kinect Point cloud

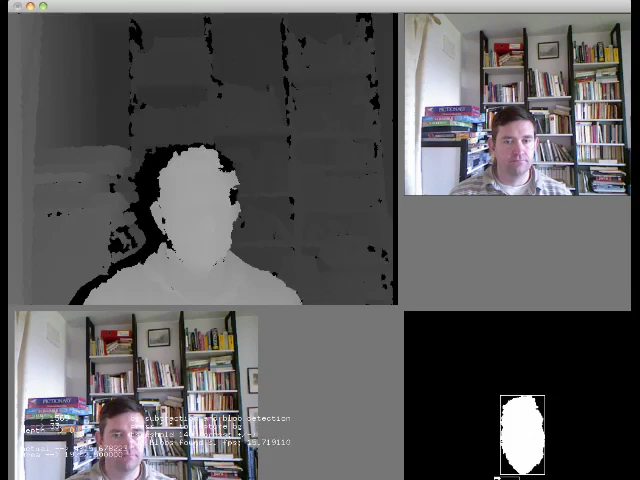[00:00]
Hi, Dermot here again. Still messing around with my Xbox 360 Connect on OS X. What I've done is facilitated the export of the 3D data to a PLY file. A PLY file is a very simple 3D format that can be used in lots of different applications. Specifically, it can be used with MeshLab. So what I can do is if I press X, you can see it paused there for a second or so. It exports the data.
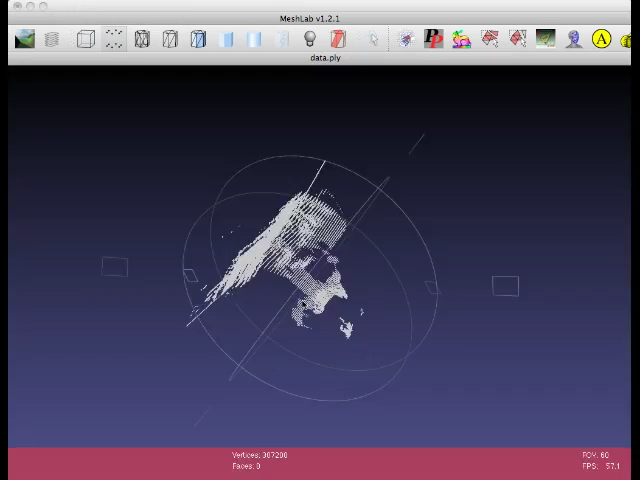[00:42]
Then I can come over here to MeshLab. Let's bring it in here to the view. And if I reload that, you get the 3D view. Now you can see significant outliers there. You can see my shadow for my head there.
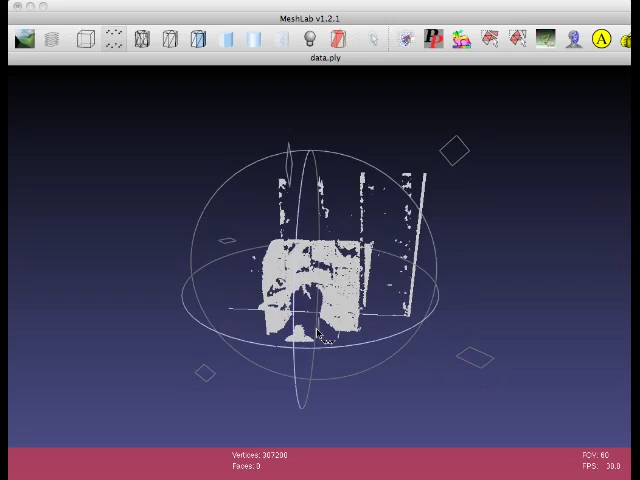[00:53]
I'm actually quite close to the Connect within half a meter of it. You can see some bookshelves there behind.
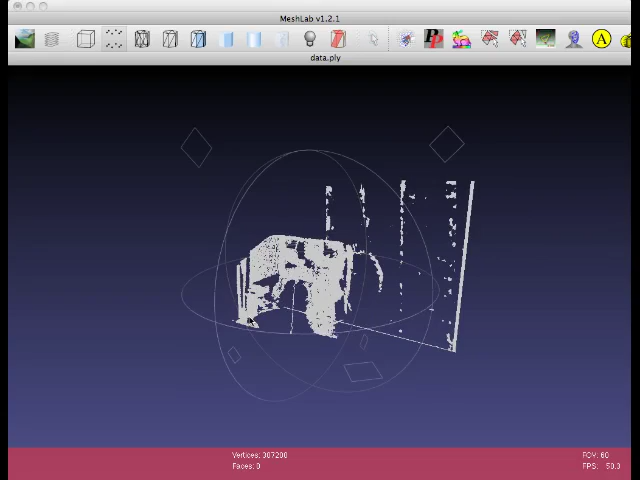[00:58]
If I zoom in there, scale it up, you can actually start to see my face in actually fairly good detail in full 3D. It's pretty impressive. You can see my hairstyle.
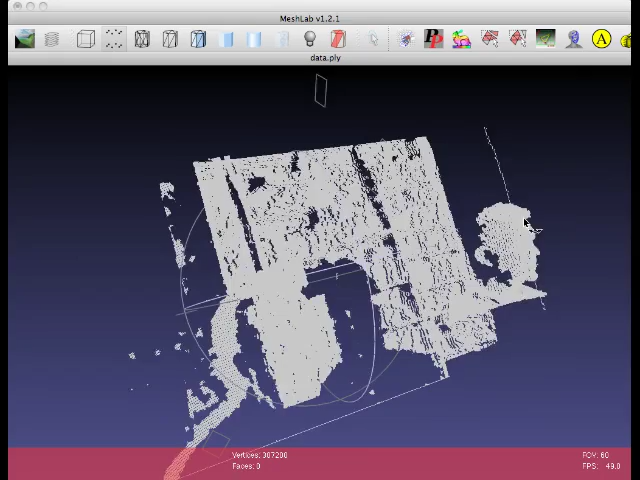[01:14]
You can see my ears. You can see the books behind there. You can see a bookshelf here, where the mouse is.
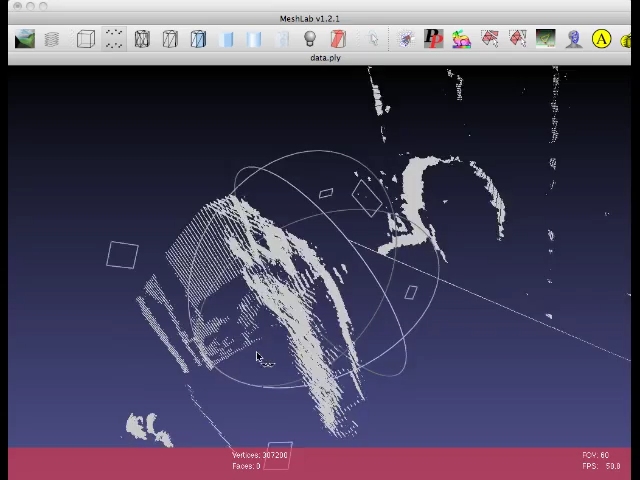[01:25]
You can see significant outliers here. And there's this artifact as well, this long vertical. I think it's maybe that I haven't actually got the image aligned properly. Or maybe the image isn't actually a full 640x480.
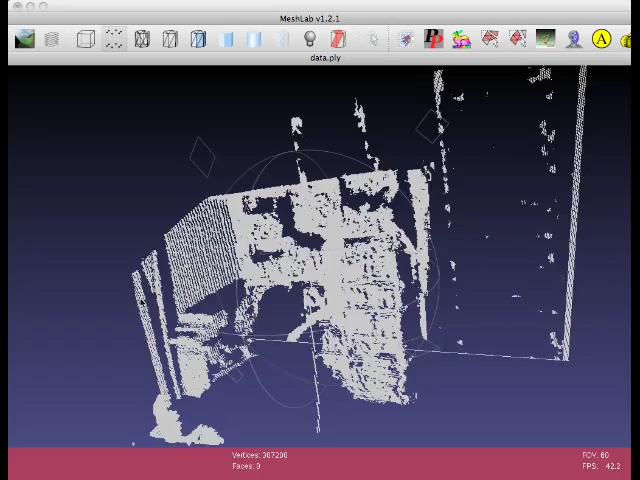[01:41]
Also you can even see here the folds on the curtain. So it's actually pretty good. And it's a good tool to be using MeshLab actually. So it's the next step from viewing it as a point, as a depth map, viewing it as a point cloud as it is in this case. The next step after that then is to view it in a kind of VR mode where you have the image overlaid on top of the point cloud.
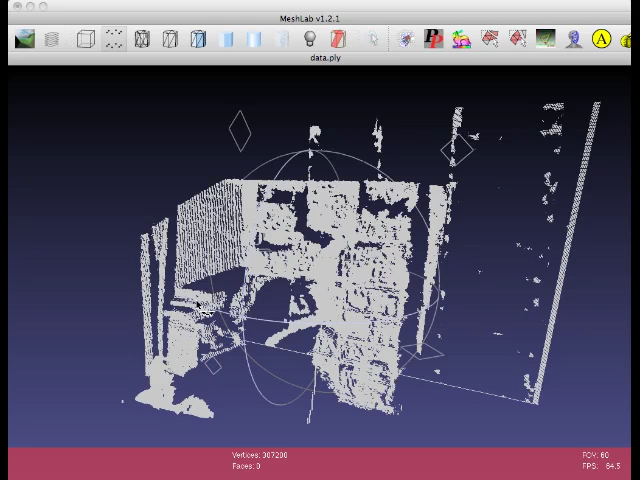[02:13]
And then the next step maybe is to actually create a mesh from the point cloud. Thanks very much.